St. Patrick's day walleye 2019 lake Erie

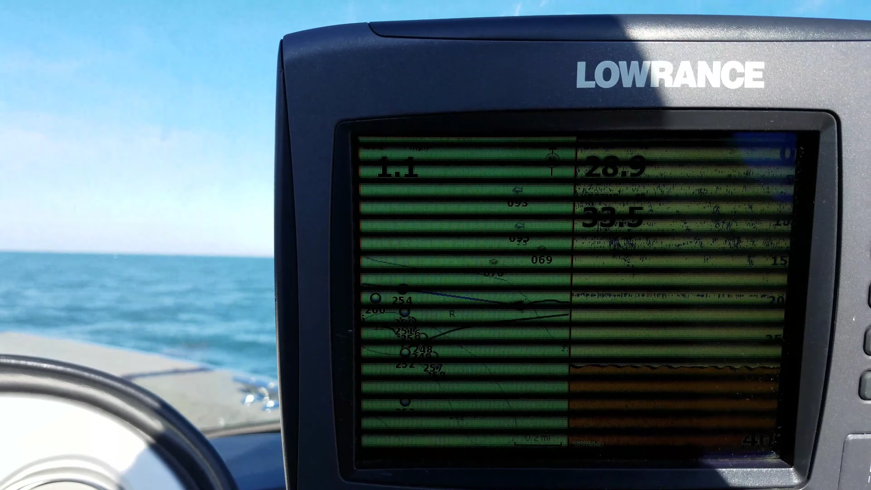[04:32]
28 29 feet 33.5 water degree temperature we're at about one mile an hour so caught this fish pretty much out in the middle of nowhere we're north of cone there just a few